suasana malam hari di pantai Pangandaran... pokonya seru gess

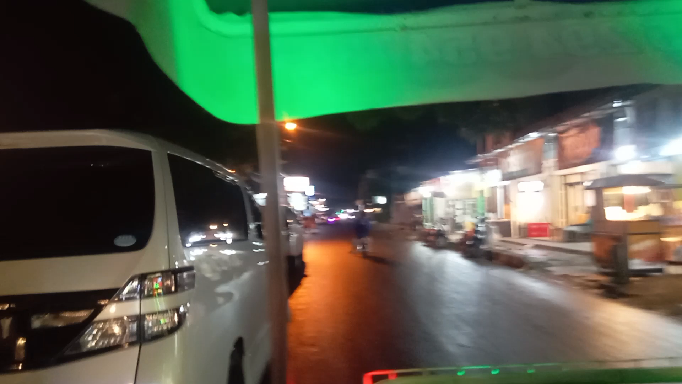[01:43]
pengunjung tidak terlalu padat jadi bisa enjoy
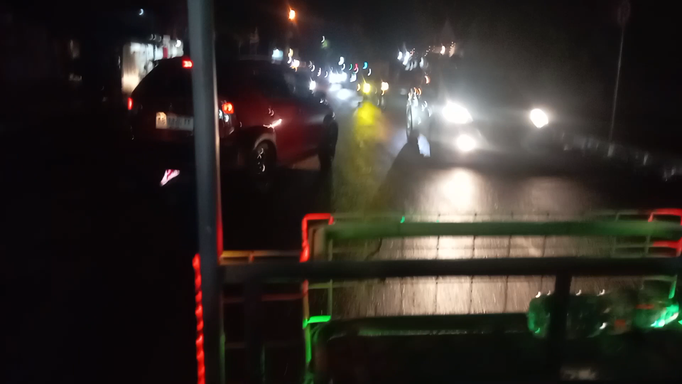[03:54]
seru guys buka rem rem ada mobil guys di depan guys